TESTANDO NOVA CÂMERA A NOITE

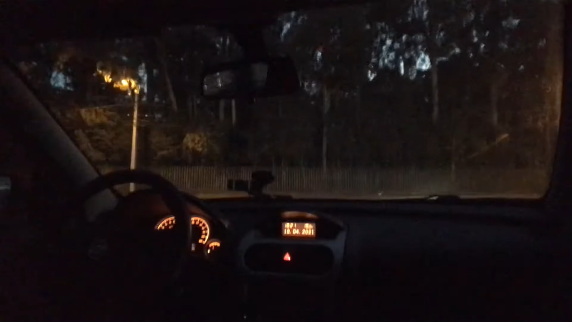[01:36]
Fazendo um teste da câmera à noite Porque eu não gravei com esse celular à noite ainda
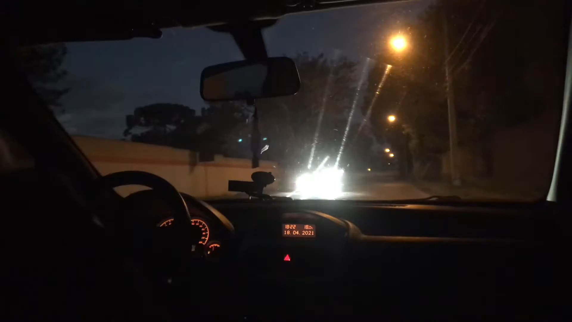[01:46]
Ainda não fizemos vídeo à noite com esse celular Mas vamos ver como que fica Só um testezinho Ainda não está bem à noite É 6h22 agora